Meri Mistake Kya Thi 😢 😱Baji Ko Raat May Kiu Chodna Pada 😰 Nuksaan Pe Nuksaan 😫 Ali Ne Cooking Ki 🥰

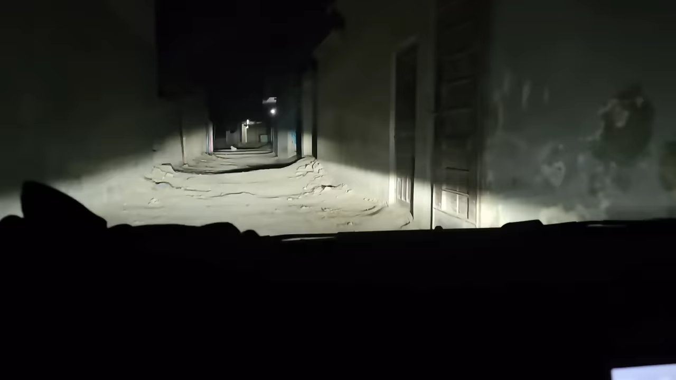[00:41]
सामने। ये कुत्ते तो हर जगह पे होते हैं, चलें कोई नहीं, उनका भी जीने का हक है दुनिया में।
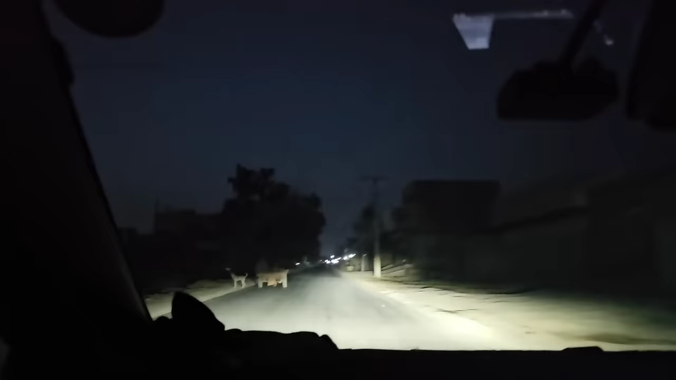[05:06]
ये देखिए ये गधा गाड़ी वाला जा रहा है।